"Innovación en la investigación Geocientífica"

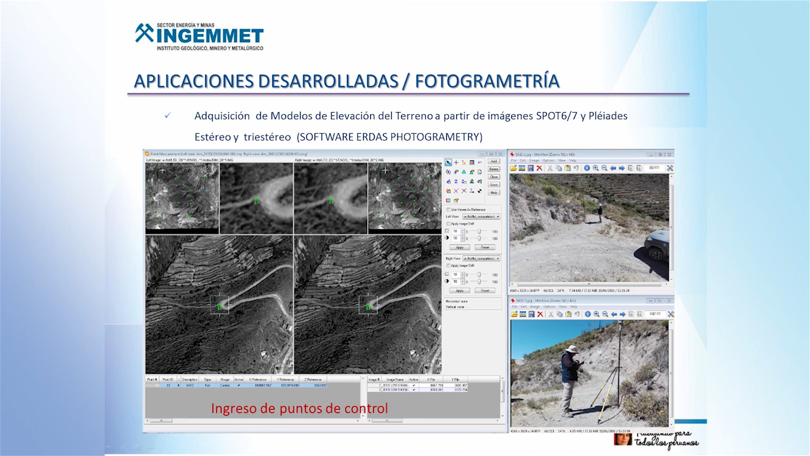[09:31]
elevación de alta precisión o de alta resolución y la precisión va a depender en este caso de los puntos de control que se ingresen aquí bueno una vista del ajuste de los puntos para poder generar los modelos 3D
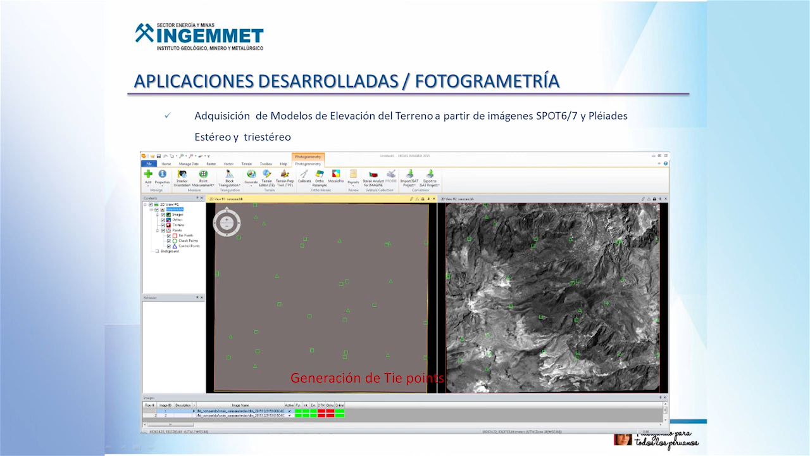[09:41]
como aplicación de esta técnica bueno tenemos un modelo de elevación más preciso
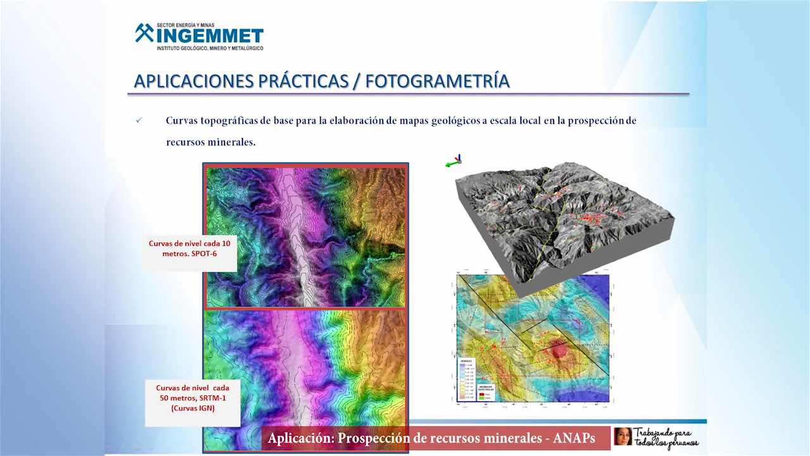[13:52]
porque ellos trabajan a escala de 10.000 entonces con estos modelos de elevación podemos extraer curvas que luego ellos van a usar para hacer su carta geológica trabajar a escalas locales y luego determinar alineamientos y hacer sus mapas para interpretación y para campo
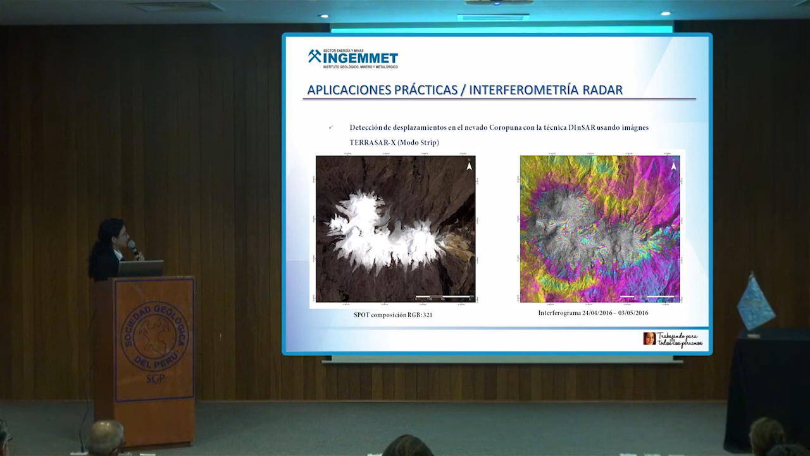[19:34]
tenerlo este interferograma es a un mes entonces vemos que a un mes hay bastante movimiento también se aplicó lo mismo para el caso de para hacer el seguimiento de la deformación